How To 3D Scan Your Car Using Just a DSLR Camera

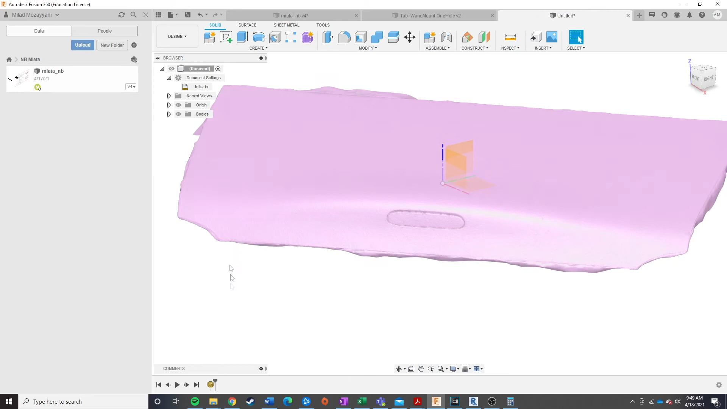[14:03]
into my mesh editing tools in Fusion, hit edit, go to modify, scale, select your part.
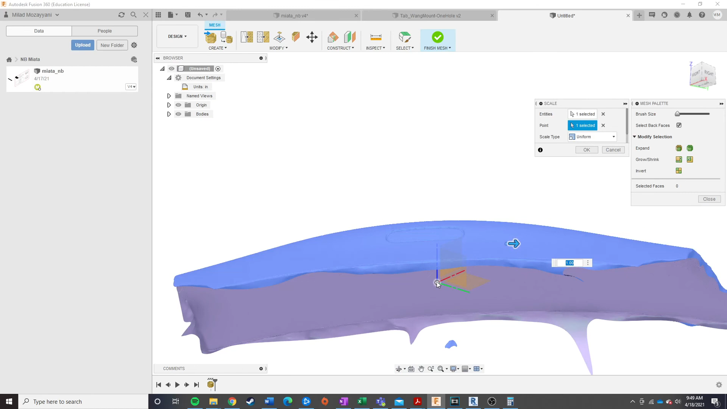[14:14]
I typically like to scale around the origin, although before you aligned it, it doesn't really matter. And now go ahead and enter your scaling factor and hit enter.
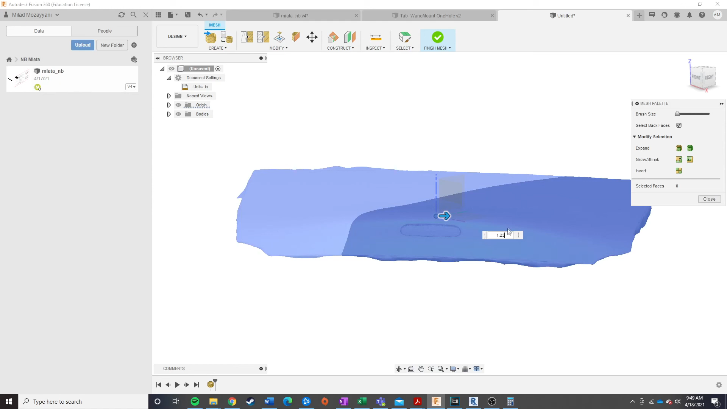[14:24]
And now you have a part that is scaled. So, from here,
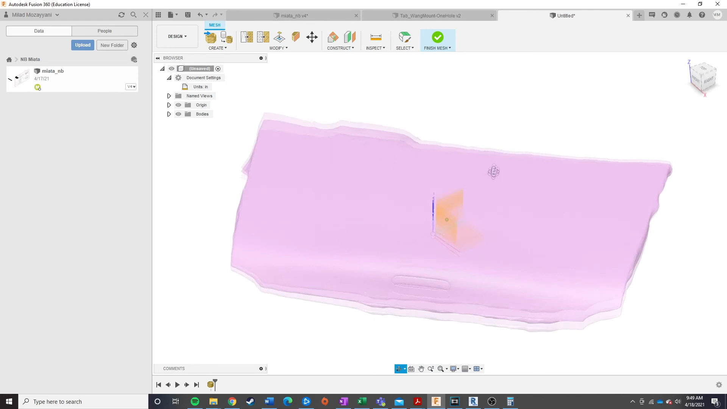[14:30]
what you're going to go ahead and want to do is now you can just go ahead and use the move tools to properly orient your part to your origin and your axes. That's going to be a little bit of a personal preference thing. But the easiest way to do that is essentially just use the tool to start rotating the part to get, let's say, the x-axis parallel to where the frame would be,
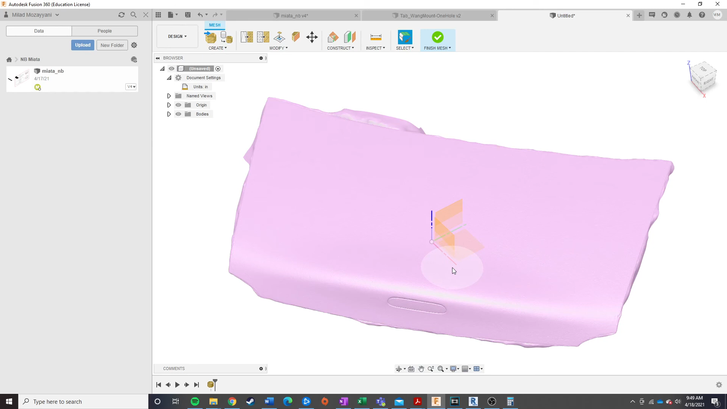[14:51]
and then the y-axis parallel to where the axle of the car is going to be. And you can just basically sit there, trial and error, and then bump it in whichever direction you need, and utilize the inspect tool and measure to each of these planes over here to figure out which direction you're going to need to bump it into and how you're going to need to pitch it in order to get it aligned properly. So, it's kind of a tedious and slow, crashy process. I'm not going to demonstrate that here, but I'm sure that's something you guys can figure out on your own.